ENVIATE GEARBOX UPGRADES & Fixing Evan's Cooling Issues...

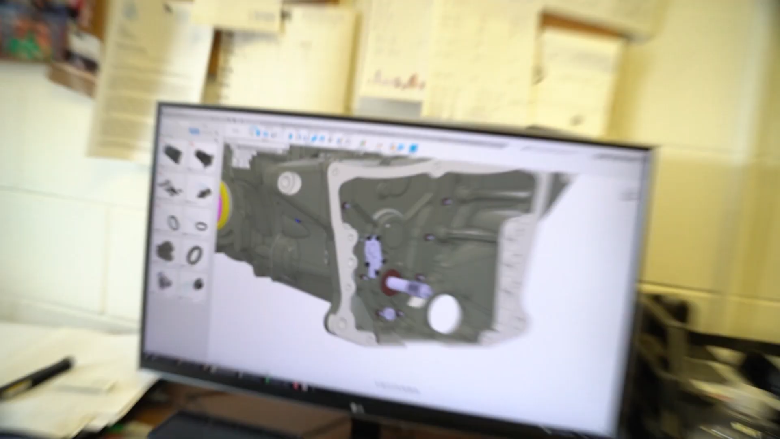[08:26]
uh this is the output shaft okay they want to do a drop gear right here through the side of the case and forward